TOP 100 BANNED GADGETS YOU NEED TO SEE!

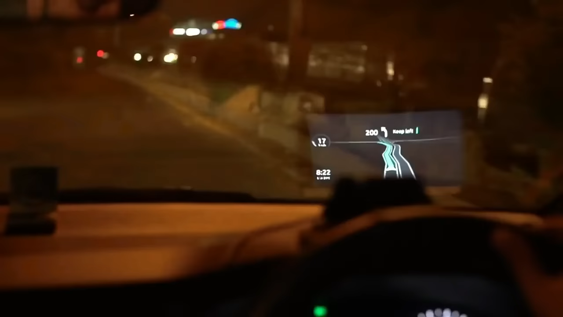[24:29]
It's the navigator's dream, syncing seamlessly with Google, Waze, or any map app. Setup's a breeze, slap it on, sync via Bluetooth, and boom, it's your ride-or-die companion.
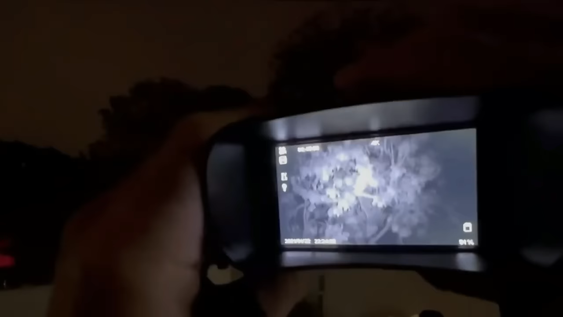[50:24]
making low levels of light easier to see.
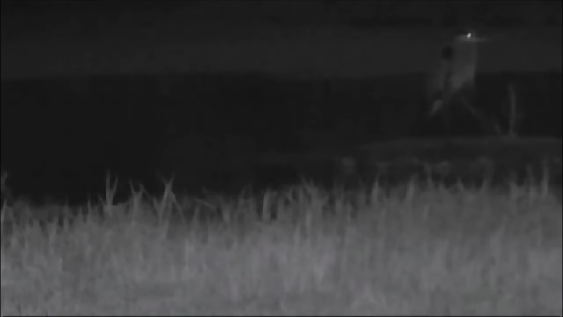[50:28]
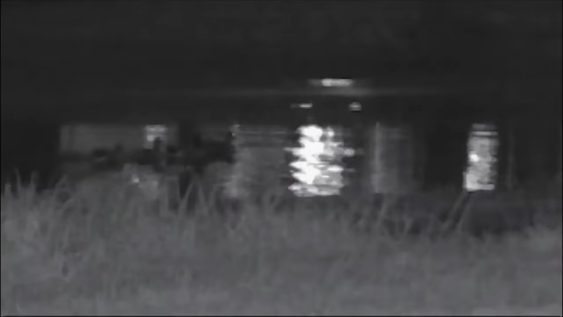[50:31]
Thermal imaging, on the other hand, translates invisible heat into visible colors,
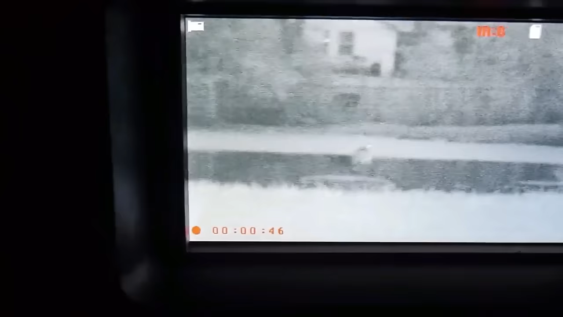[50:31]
allowing us to see infrared or IR radiation in total darkness.